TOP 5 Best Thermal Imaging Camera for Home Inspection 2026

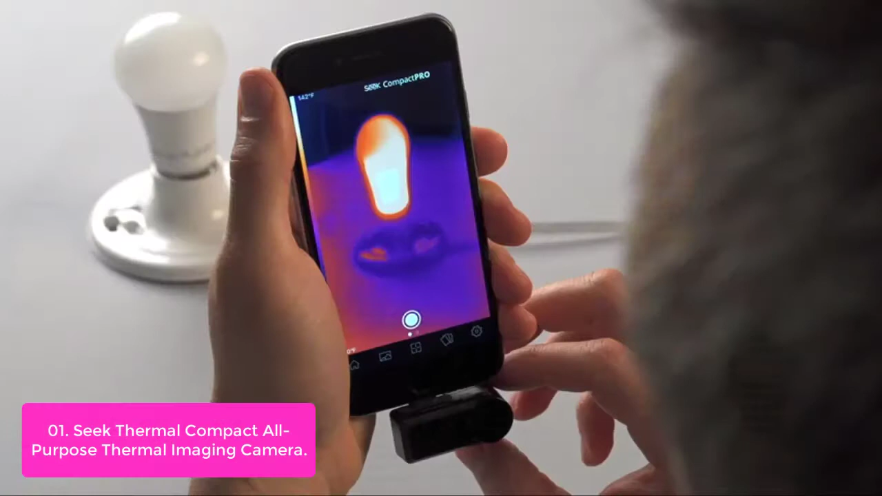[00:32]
The all-purpose compacts employs a 36-degree field of view that is ideal for use both indoors and close range of doors, allowing you to detect thermal energy up to 1,000 feet away.
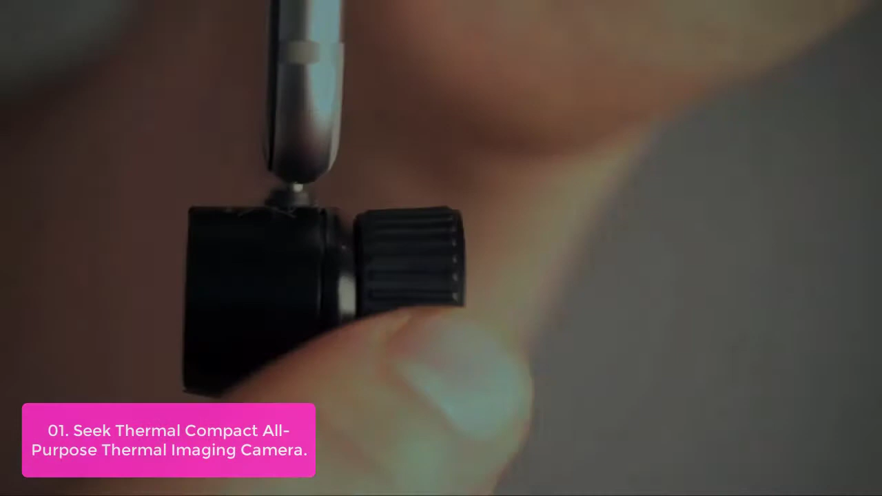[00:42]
Seek Unit is perfect for contractors, professional trades, inspectors, structural auditors, and DIY homeowners. Imaging resource comes with a pocket-sized, waterproof carrying case.
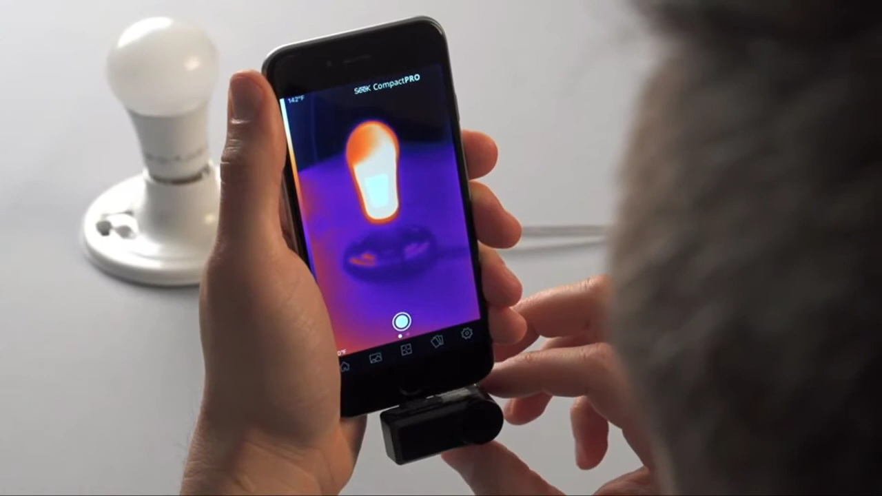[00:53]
Seek Thermal Compact is an affordable,
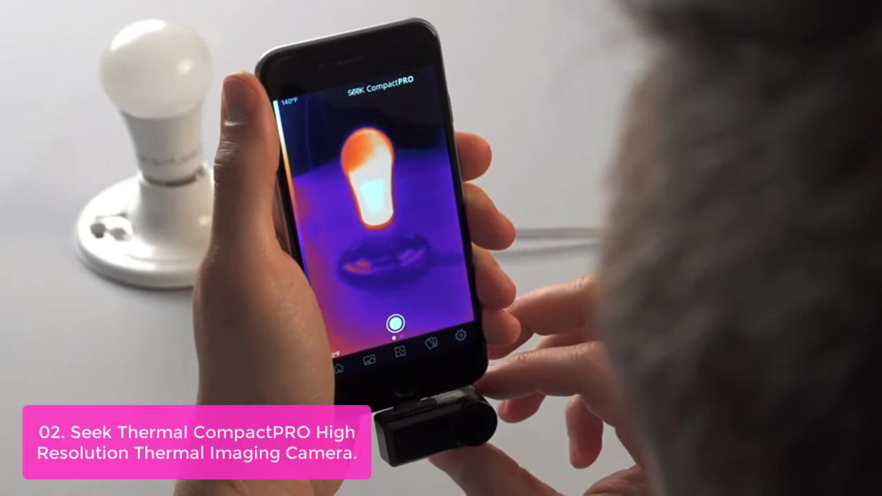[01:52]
Utilizing the power and convenience of your smartphone, we've engineered our cameras to make it easy to take thermal photos and video, share findings, and send for documentation.
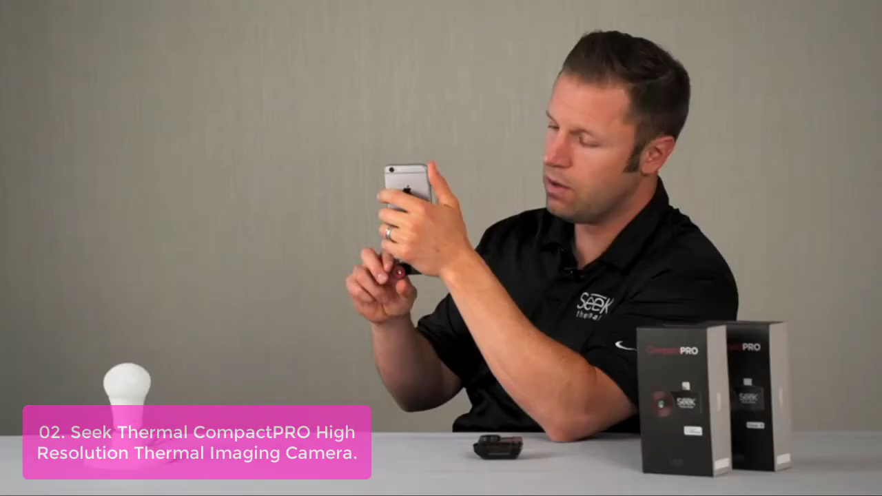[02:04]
Simply connect and detect energy loss caused by air leaks, missing or damaged insulation, inefficient HVAC systems, electrical faults, condensation, and much more.
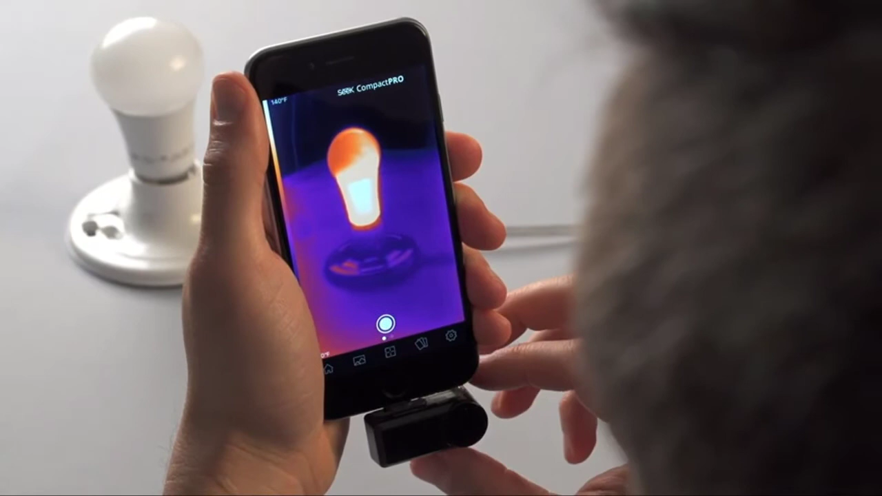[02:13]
On top of all this, Seek Compact cameras are engineered to run on low power from your smartphone and do not require batteries or charging.
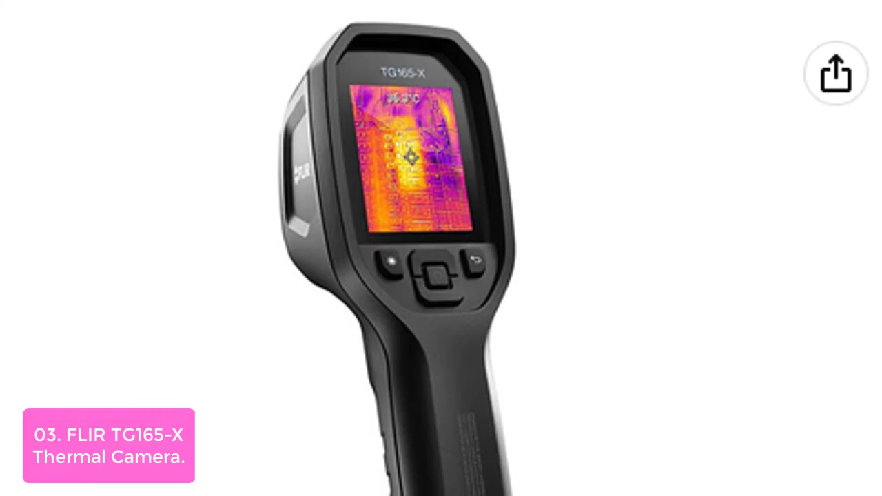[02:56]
List number three, Flirtig 165X Thermal Camera. The Flirtig 165X
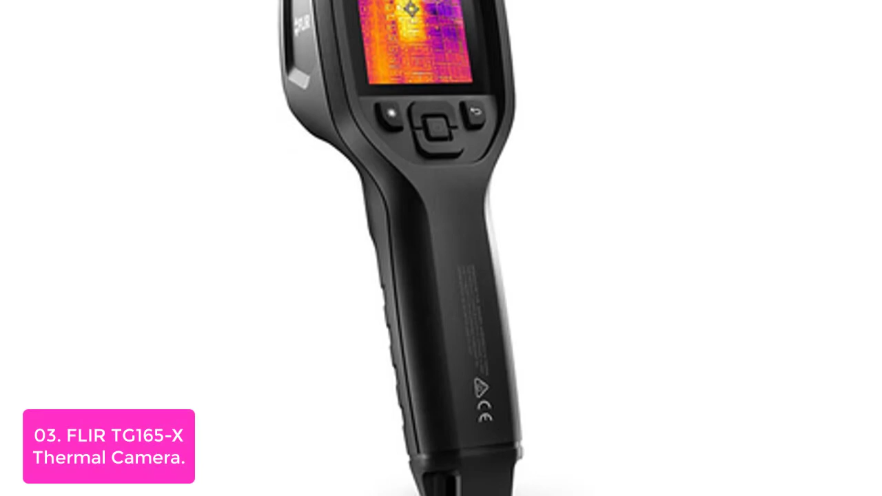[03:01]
dramatically reduces inspection and diagnostic time by helping you visually pinpoint the source of electrical, mechanical, and HVAC-slash-R system faults. Don't waste your time searching for temperature anomalies with a single-spot IR thermometer. This instrument displays a thermal picture including
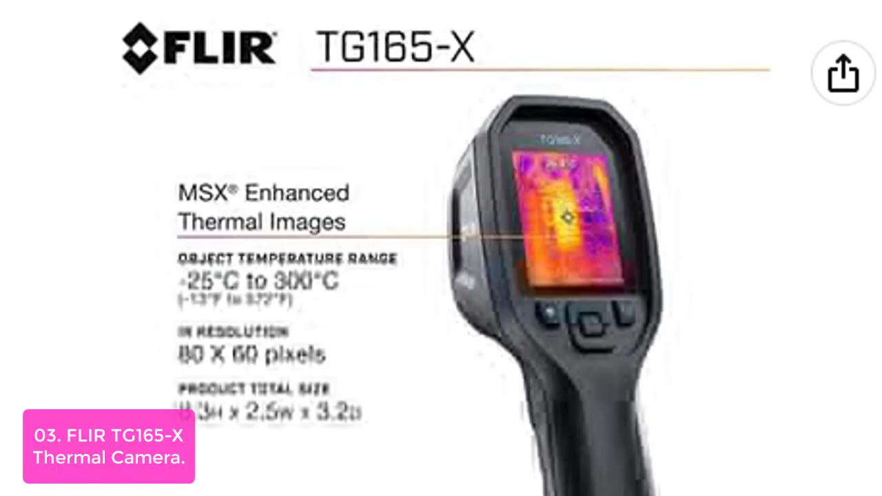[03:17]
any hot spots or cold zones that could indicate a problem.
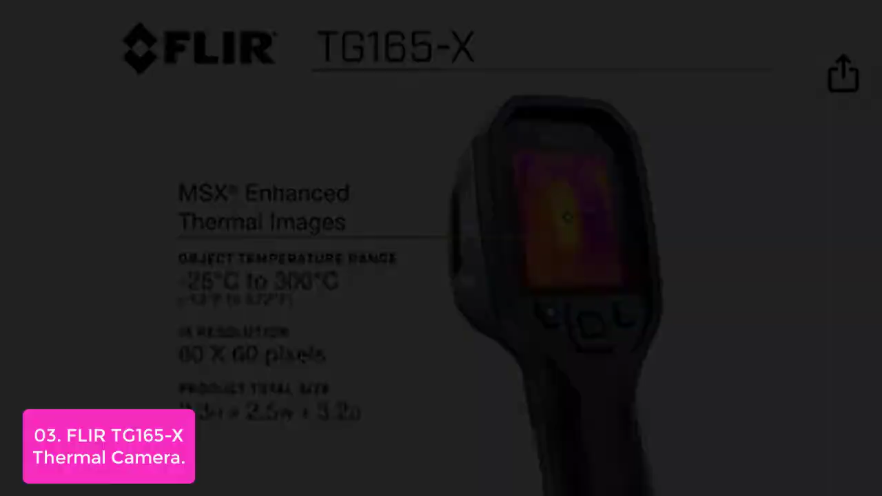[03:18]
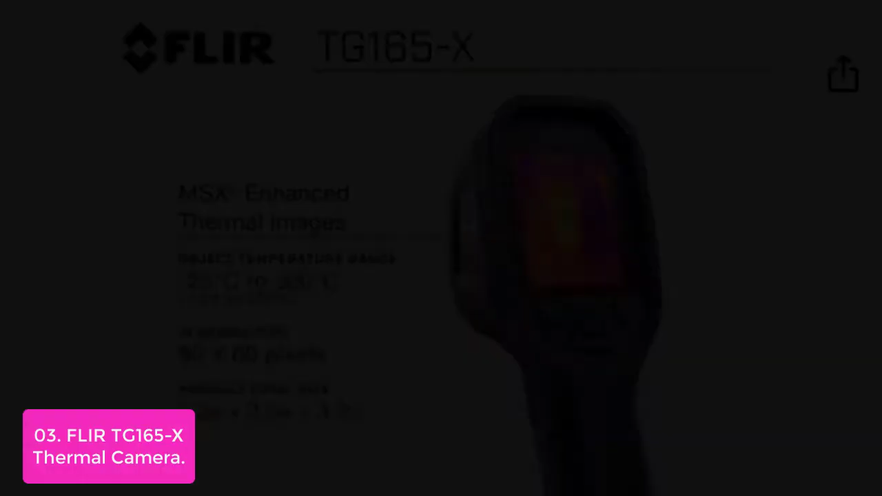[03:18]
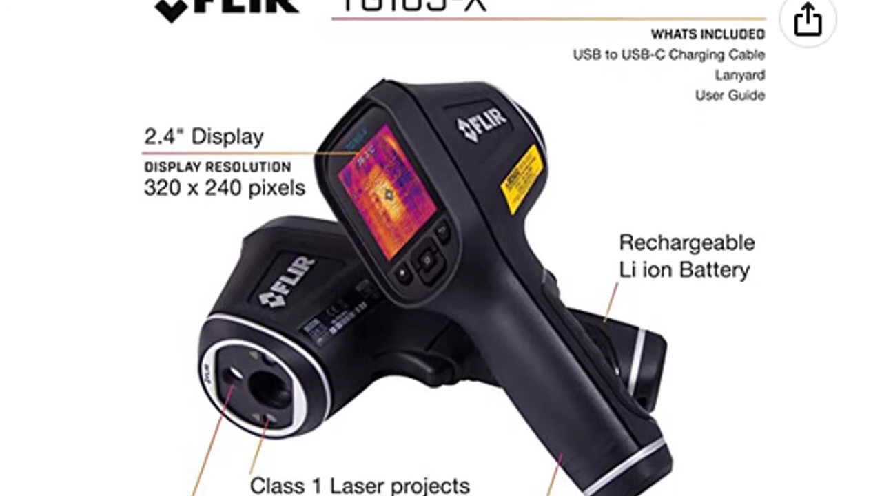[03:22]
See wires or components clearly and even read labels thanks to patented MSX image enhancement.
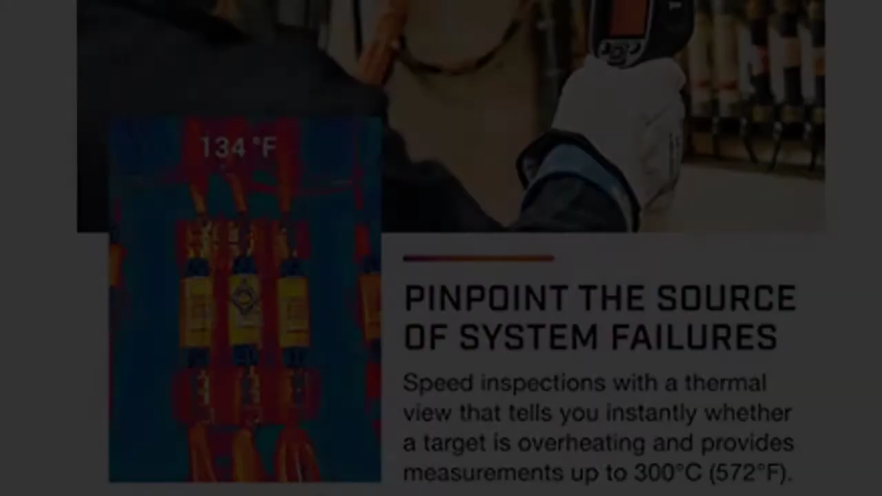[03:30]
On screen: spot 134°F
inspection and diagnostic time with this non-contact temperature measurement and imaging tool.
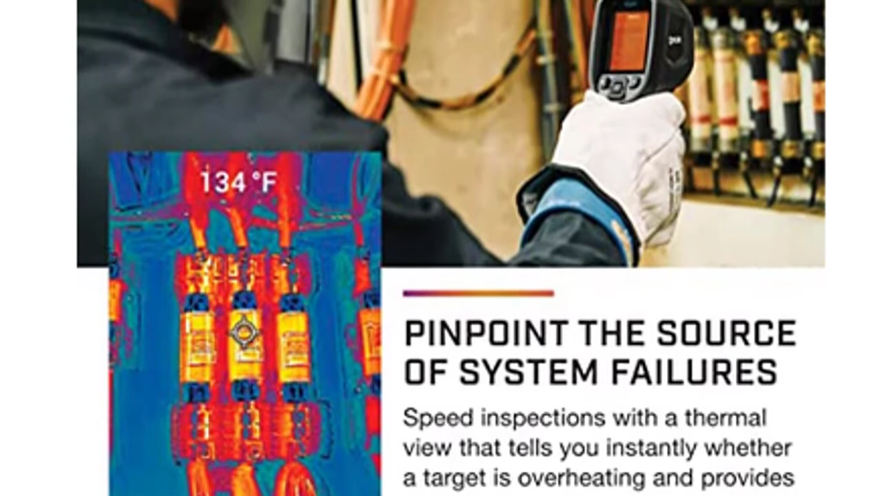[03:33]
On screen: spot 134°F
See wires, components,
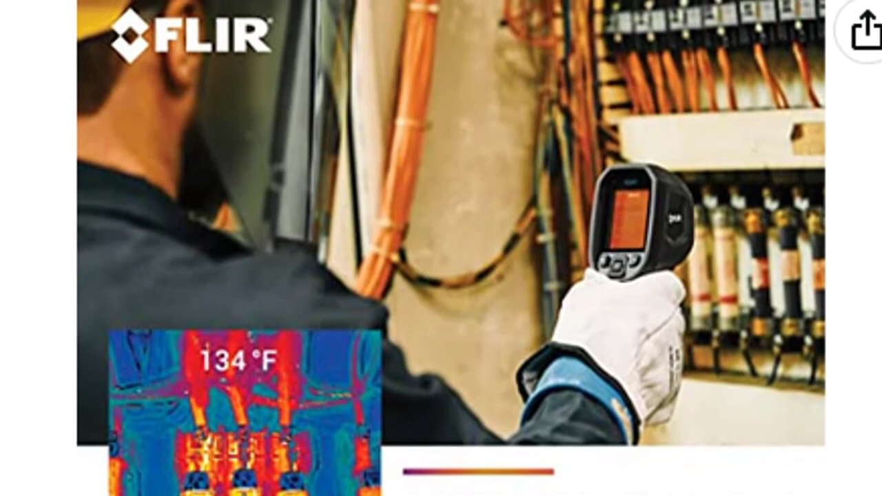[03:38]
and even read labels thanks to Flirtig 165X dramatically reduces inspection and full thermal